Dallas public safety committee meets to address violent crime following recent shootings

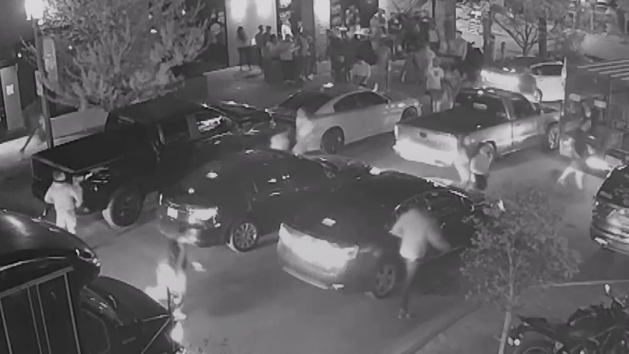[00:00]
Chaos erupted over the weekend with shootings all across the city, including Deep Ellum. This surveillance video shows people running from gunfire on the heels of two mass shootings in Dallas.